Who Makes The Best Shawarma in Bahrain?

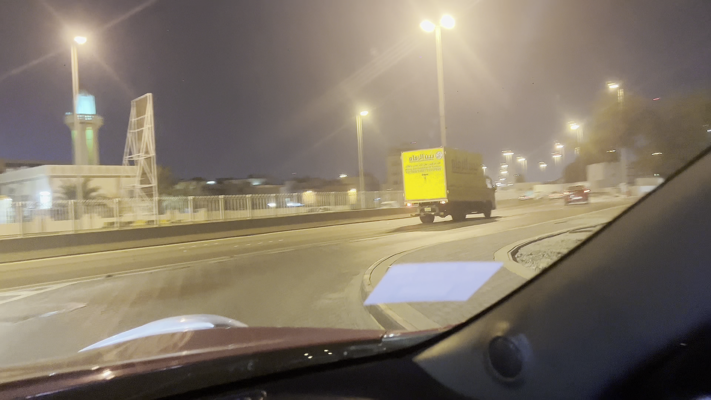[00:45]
Guys, dito yan papunta ng ano, Mina Salman.
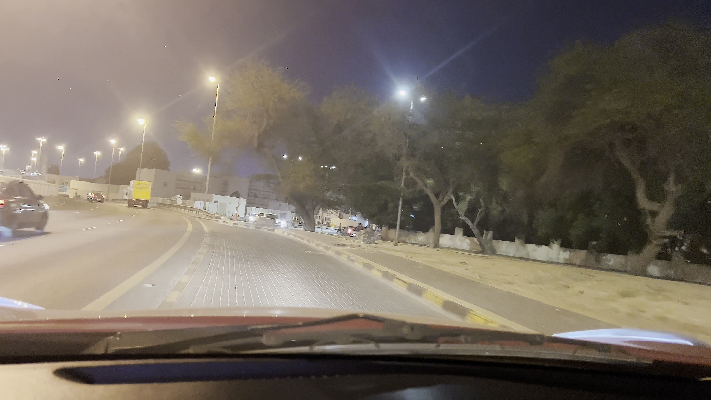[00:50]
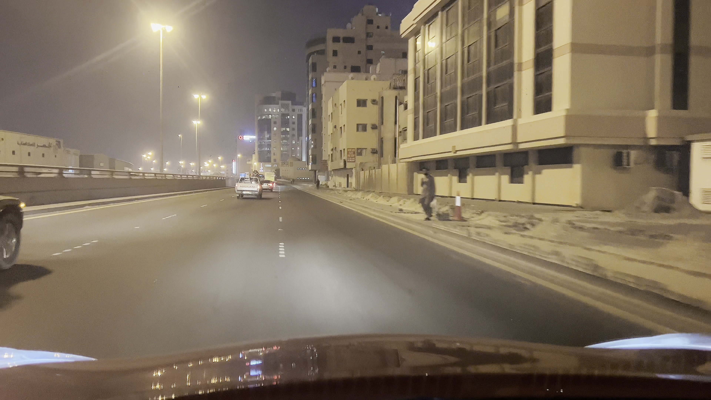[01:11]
Highway na tayo, guys. Para ano, mas mabilis. Traffic yata.
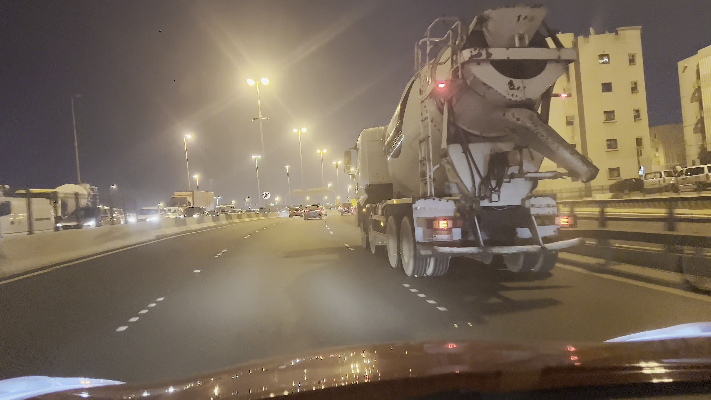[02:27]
Malapit lang tayo dito sa area, actually. Guys, yung lulo, makikita niyo yung lulo, malapit tayo sa lulo since pakanan.
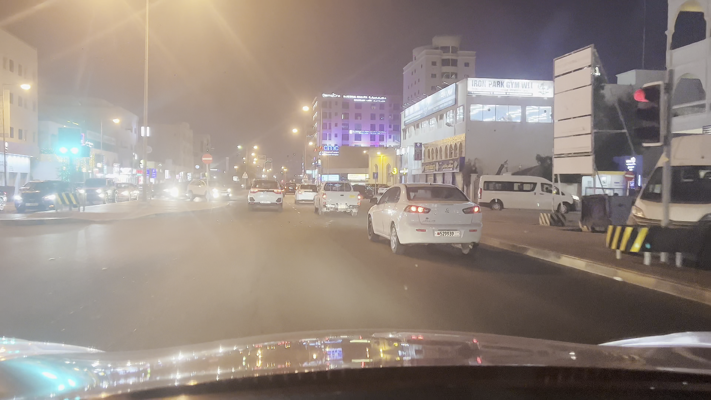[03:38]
Yan yung Showpiece restaurant. Ano rin yan, guys, chicken grill din at saka shawarma.
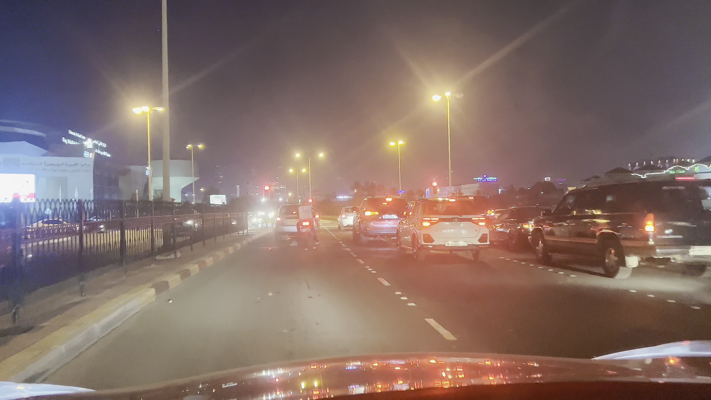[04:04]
Guys, malapit na tayo sa area.